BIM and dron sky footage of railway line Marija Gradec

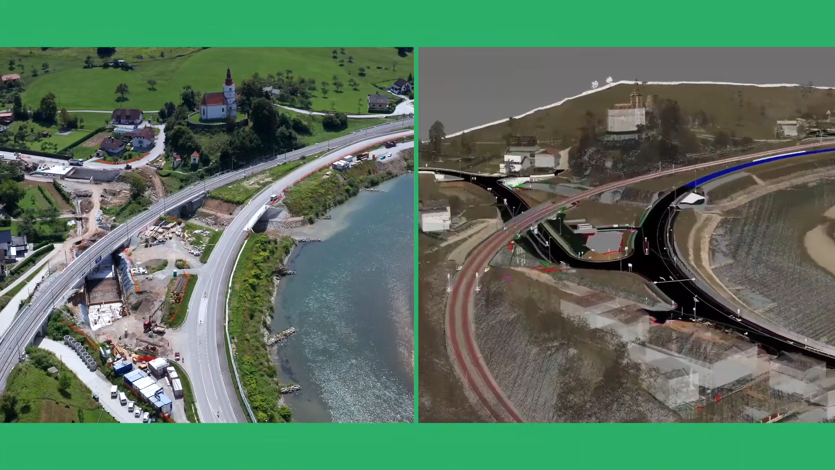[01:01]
models for supporting and retaining structures road arrangements with associated traffic equipment
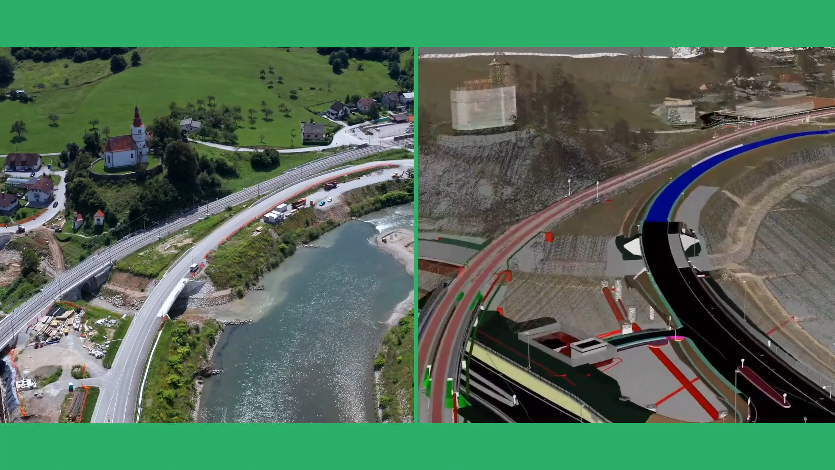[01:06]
communal pipelines underpass culvert underpass and bridge including the
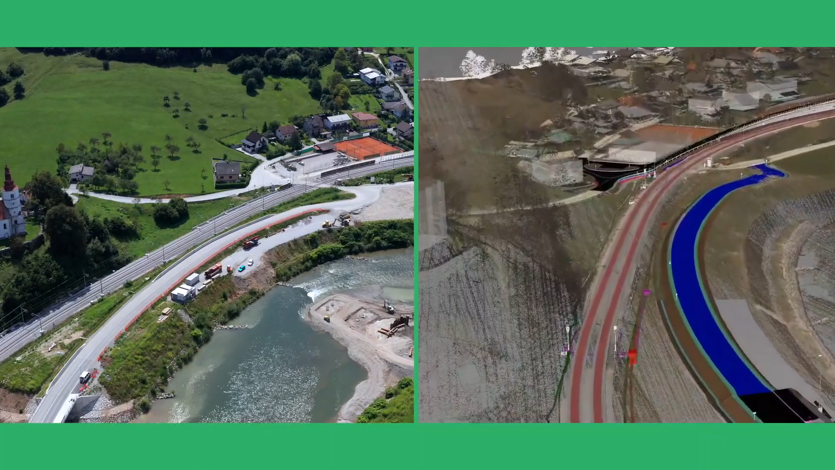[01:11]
inventory and the estimate of works and the 4d and 5d simulation of the